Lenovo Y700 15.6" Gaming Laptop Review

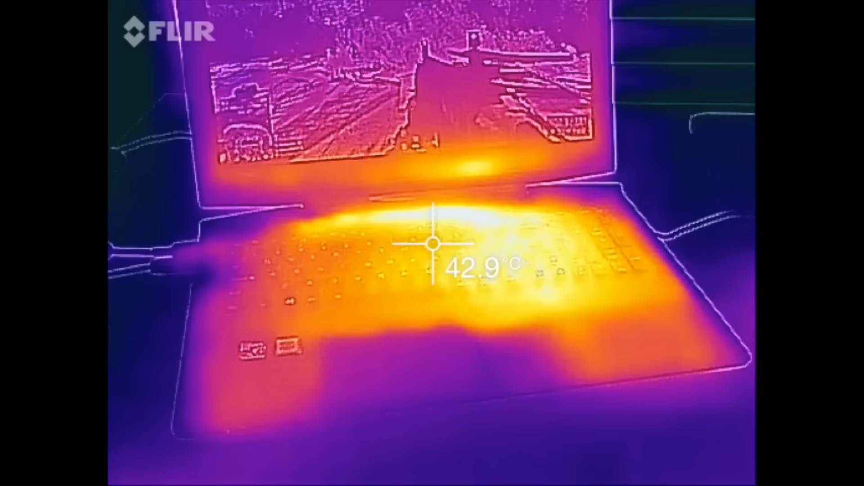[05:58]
The temps on the exterior are improved as well. The hottest point on this notebook is the right side by the keyboard by the Enter key.
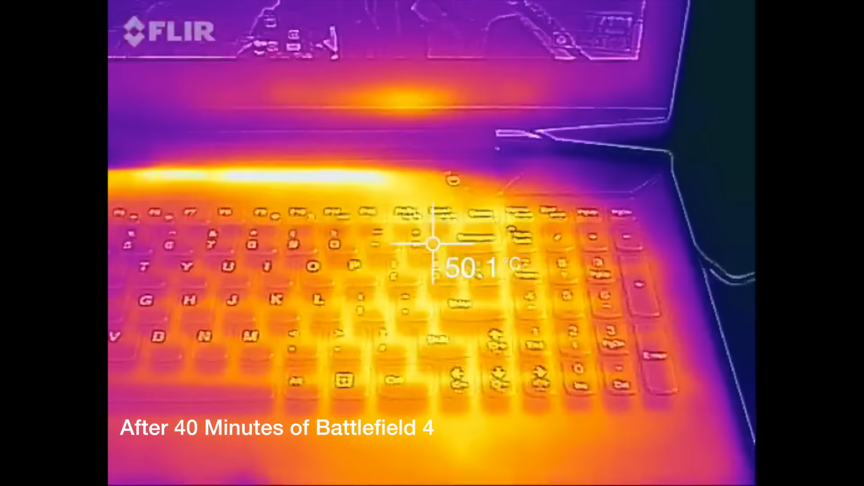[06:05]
On screen: spot 50.1°C
It's usually around 47 to 50 degrees Celsius. On the top is the hottest point at around 52 to 56 degrees Celsius.
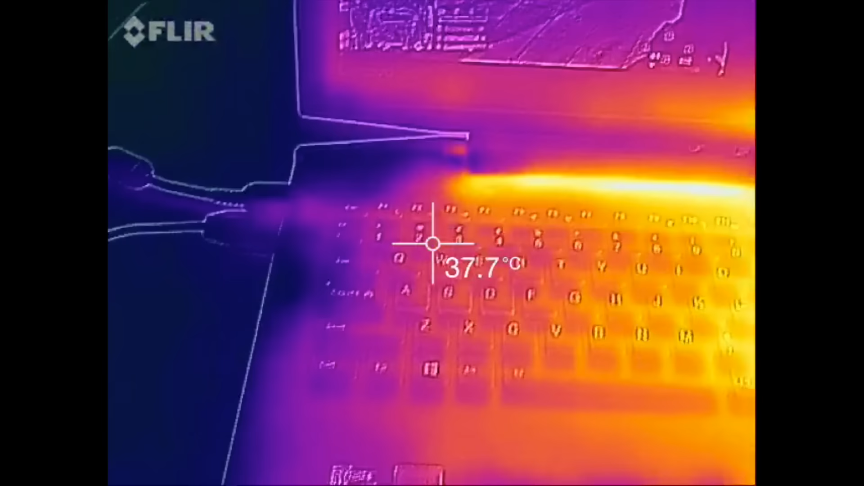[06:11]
On screen: spot 37.7°C
The WASD keys were pretty cool at around 38 degrees Celsius. And the palm rest was around 35 degrees Celsius.